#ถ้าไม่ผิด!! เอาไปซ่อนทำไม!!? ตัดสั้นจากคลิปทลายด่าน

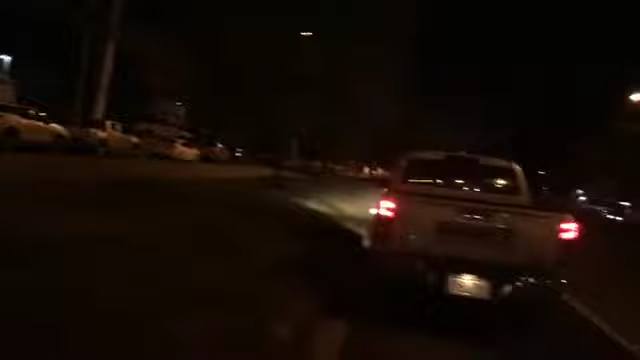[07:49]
ผมจอดรถไว้ตรงนี้ครับนี้ลดผม ผมจอดรถไว้ตรงนี้